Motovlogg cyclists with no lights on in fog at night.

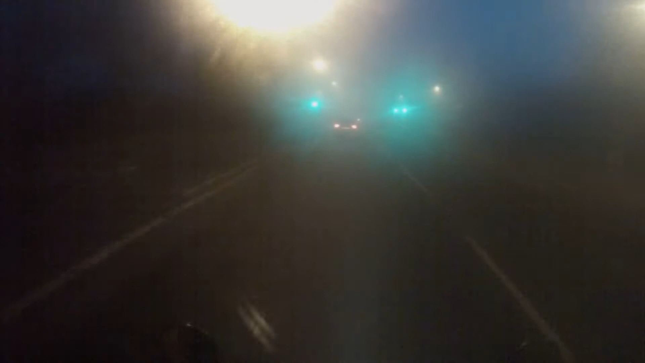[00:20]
I'm on YouTube! I'm on YouTube! I'll have to see people drive around without the red lights on now. Look at this fucking idiot here.